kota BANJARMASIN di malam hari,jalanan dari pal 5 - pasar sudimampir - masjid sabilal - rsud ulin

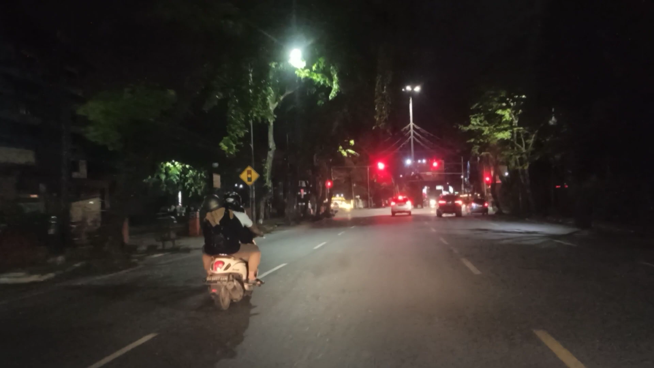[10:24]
Lampu Merah Soalnya Tampak Masih Banyak Pekerjaan Malam Mempercantik Kota Banjar Masin Ada Pekerjaan Membuat Bundaran Dibikin Taman Sepertinya Ya Untuk Yang Kanan Silahkan Kanan Ini Bisa Tembus Juga Ke Simpang Dari
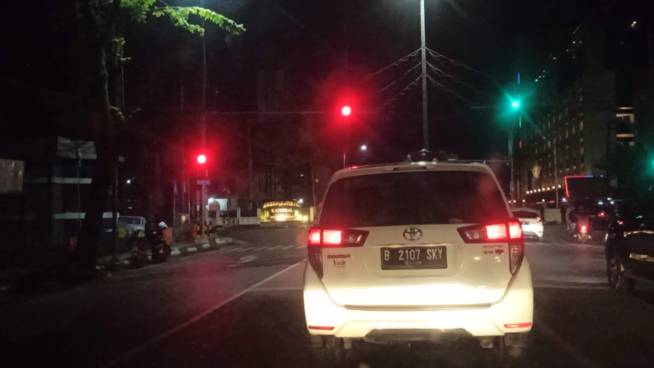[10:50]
Masjid Ya Nanti Kita Tembusnya Kesitu Juga Tapi Kita Lurus Dulu Kita Lurus
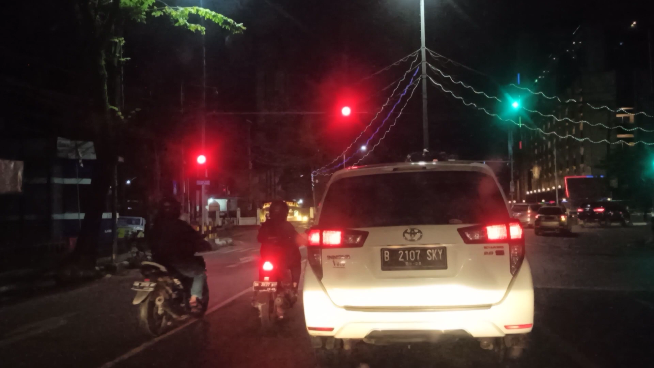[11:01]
Iya Kijau Belum Bikin Taman Oh Disini Ternyata Gereja Katedral
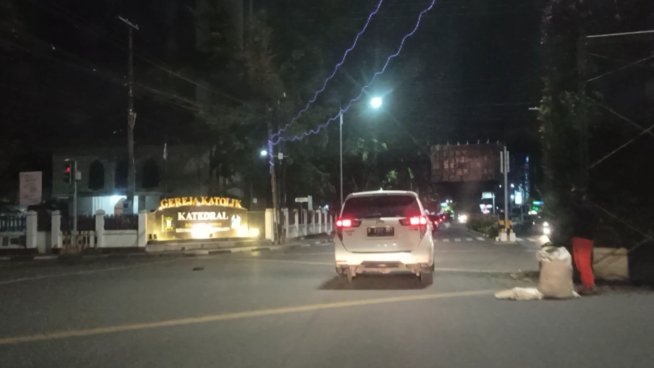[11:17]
Pasti Ramai Besok Sebelah Kanan Hotel Arum Mentari Mentari Geraha Mentari Kita Lanjut Ada Kasate Gule Kambeng Darah Sini Guys Kalau Ada Coba Komentar Di kolom Mas Dok
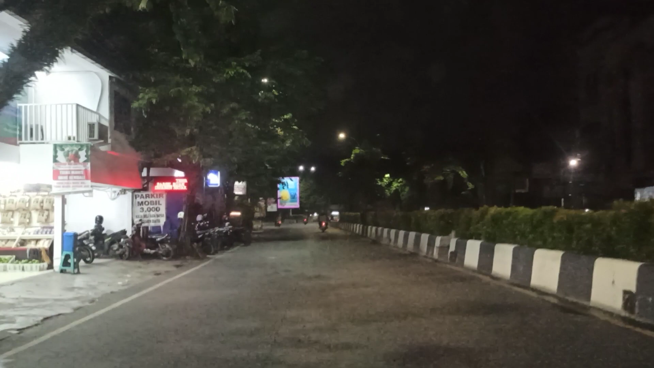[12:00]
Kita Harus Belok Disini Kalau Kekiri Ke NASA Hotel Kalau Nggak Salah Ya Kita Belok Kesini Belok Kanan Kita Memutari Bundaran Iya
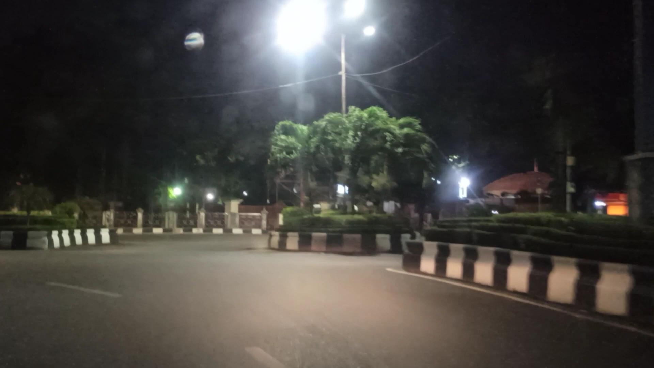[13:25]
Sementara Balik Ke Arah Penginap Ini Kalau Kekiri Kita Ke Belitung Insya Allah Kita Akan Bikin Vlog Ke Daerah
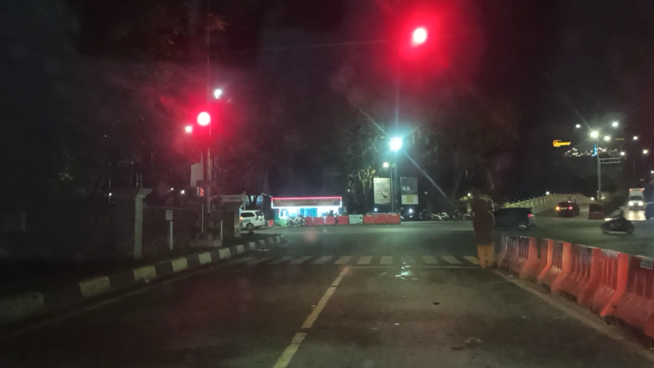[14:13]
Berhenti Disimpang Empat Sana Tadi Tembus Sini Juga Bisa Tembus Kesini Juga Cuman Karena Kita Pengen Nge-Vlog Kita Mutar Akhirnya Ya Disini Ini Ketemunya Kita Kasih Ini
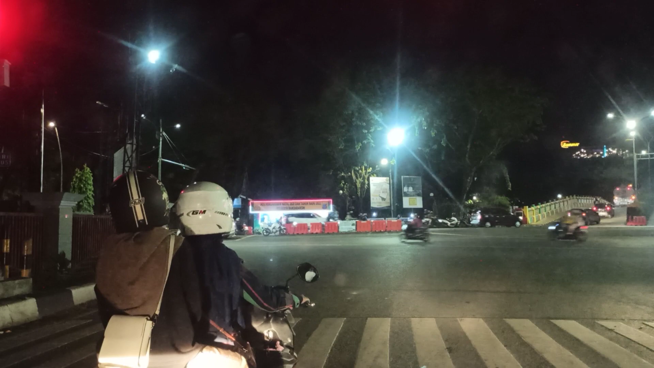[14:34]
Ya Mas Mas Kita Lurus Sebenarnya Kita Pengen Melihat Suasana Malam Siring Di Kota Banjar Mas Insya Allah Mudah Bisa Menyempatkan Nanti Mas Tadi Cuman Dua Hari Di Banjar Mas Kepengen Jalan Jalan Ke Pasar Terapung Nanti Lok Bintan
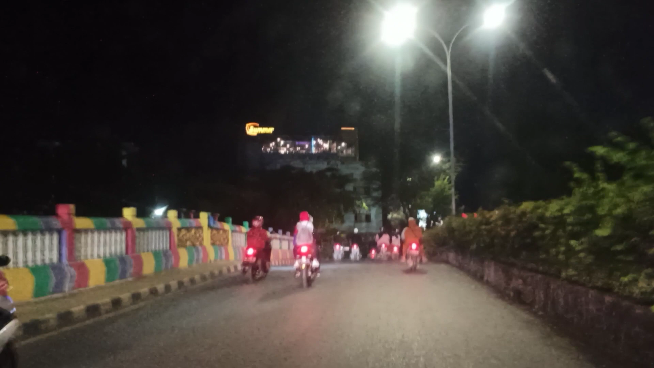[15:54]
Bukantan pasal terapung Oke kita lurus aja Lanjut Kalau ke kiri itu ke arah Mana ya lupa
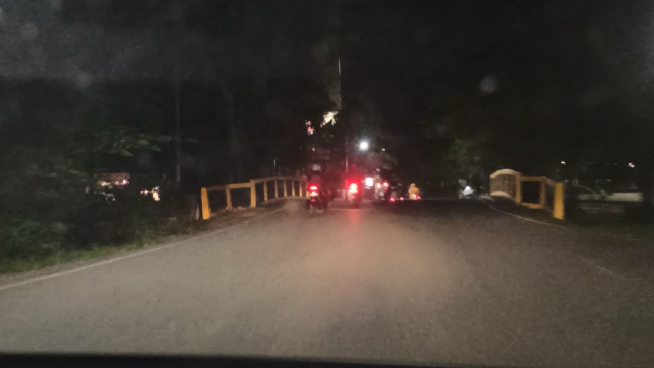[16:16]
Ini suasana malam Di sekitar
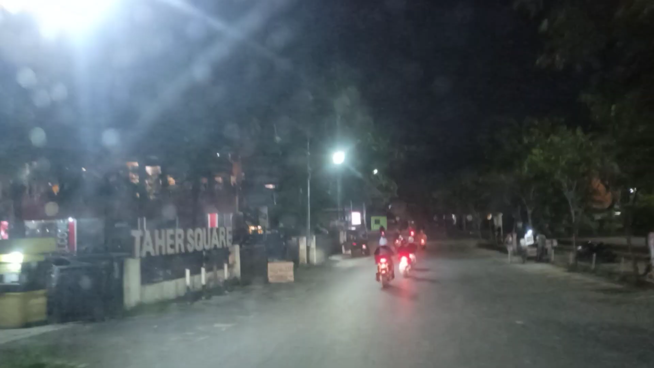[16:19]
Patung Bukantan ini sepi ya Ini jam berapa nih Jam sebelahnya Sepi Sepi Oke kita Pelok ke kiri Ke
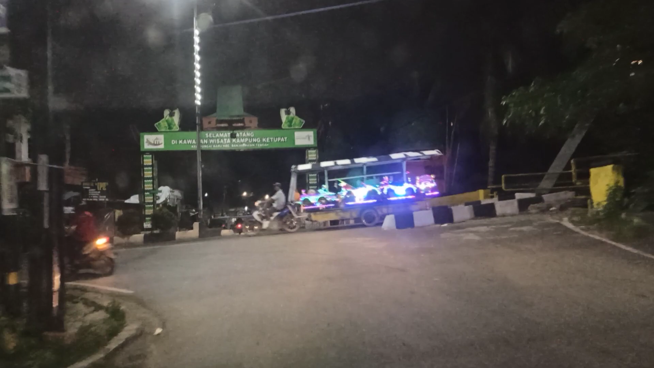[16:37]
arah Ke Dutamul Rumah Sakit Ulin
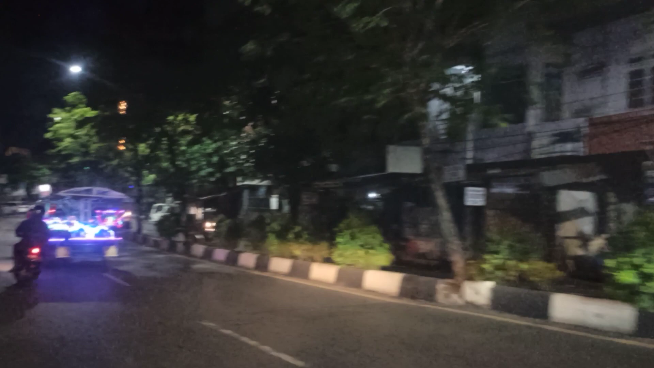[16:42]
Iya Tembusnya sini ya Muternya cuma segitu-segitu aja Banjarmasin tuh Jadi kalau Yang belum pernah ke kota Banjarmasin Ngikutin pelok mas toh ini Gampang banget ya Gampang banget Soalnya jalurnya ya itu-itu aja
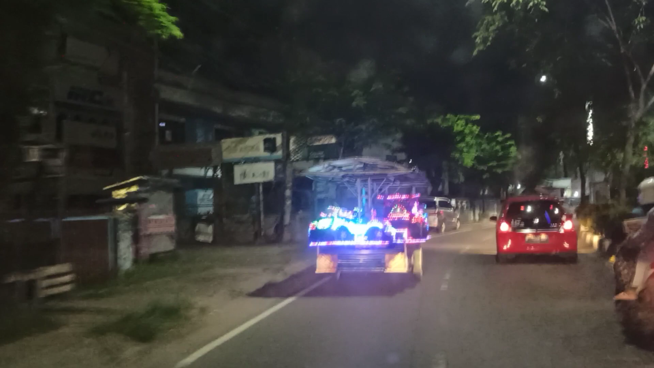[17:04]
Ya kita lanjut terus
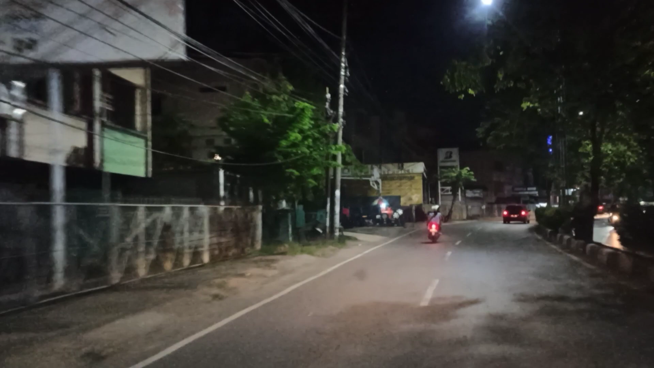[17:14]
Kilometer nol Kayak sini nih Ada pihon disitu nih Ramen kayaknya ini Kalau kesitu pastinya Harus muter lagi Sepi sekali ya Disini ini kilometer satu Kalau gak nol ya
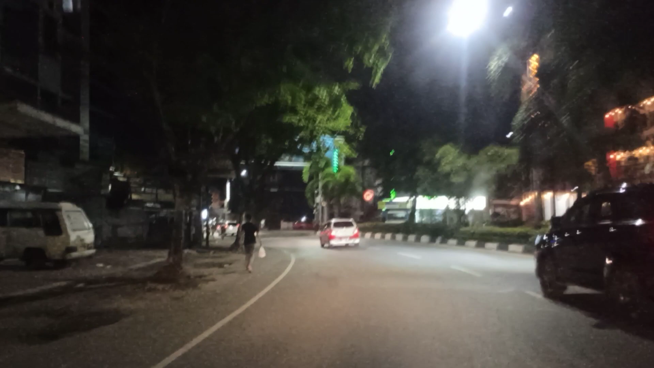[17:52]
Sudah tutup ya Kita sampai di Pape Hotel Ya itu tadi ya Mungkin sahabat mas toh nge-block ya Vlog mas toh yang kita start dari Pal 6 Eh pal 5 ya Terus putar Sampai ke